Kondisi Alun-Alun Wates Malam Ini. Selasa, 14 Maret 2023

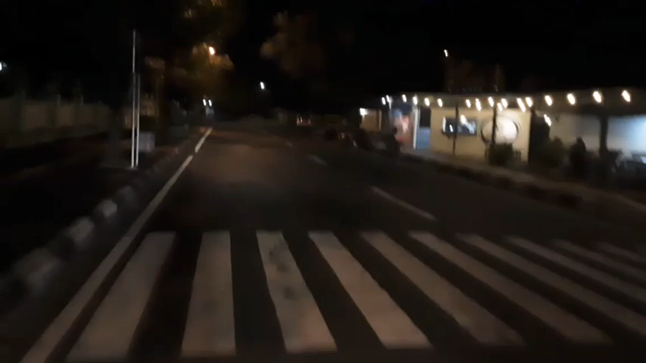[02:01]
Sekeliling Alun-Alun Ini Kondisinya Sangat ramai Nah kita lihat Bapak dan Ibu sekalian Ini Di pojok Sisi timur Karena
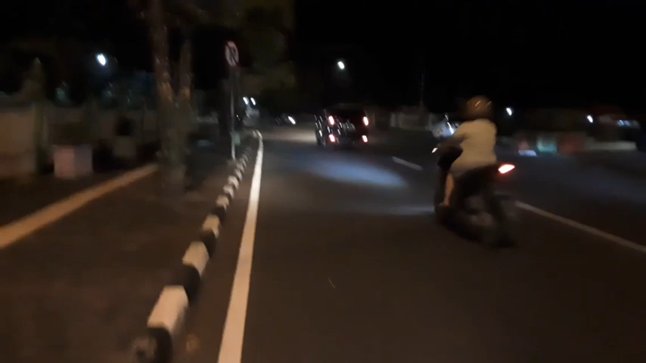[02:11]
Kendaraan ramai Kita memang Harus pelan-pelan Tidak bisa Apa Ngebut Agar tidak Nah kita
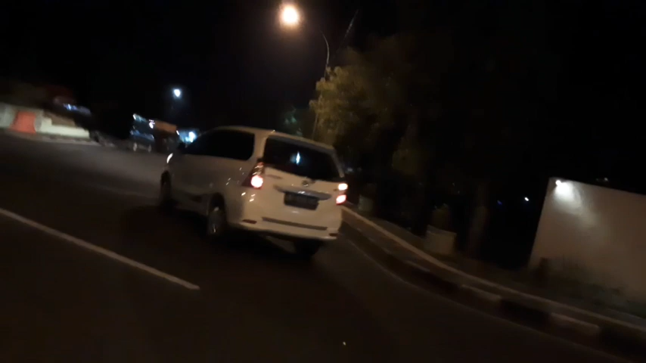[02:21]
Mungkin bisa Melihat di sisi Selatannya
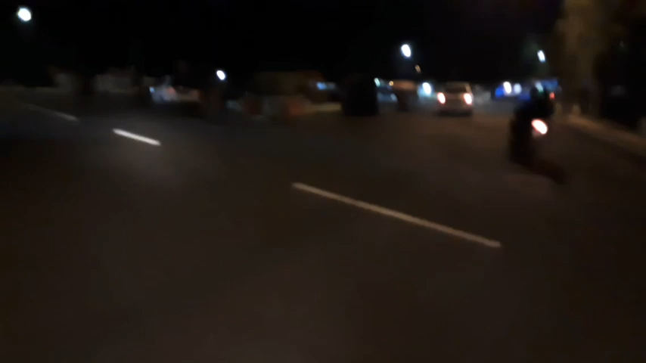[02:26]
dulu Sambil jalan Suasananya Seperti apa Dalam rangka Nyadren Ini Tadi malam Sudah dilakukan Mujahadah Dan Siangnya tadi
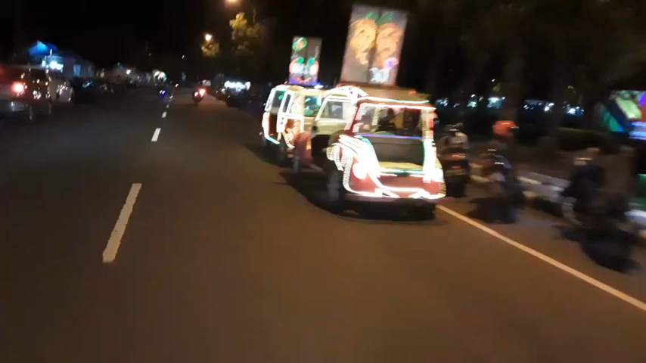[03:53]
Hiduran yang lain Ini ada Mobil-mobilan Kemudian Ada
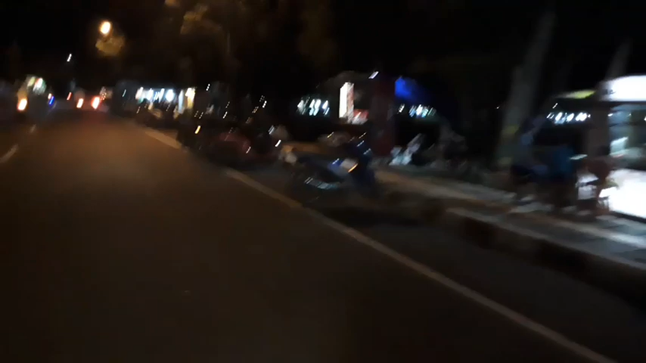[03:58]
Cafe Tempat Kudul Dan sebagainya Ini Tampak Sangat Nah Mulai dari sini Bapak Ibu sekalian Kita bisa melihat Ini Sudah Mulai Ditutup ya Disini Tidak boleh Masuk Terkali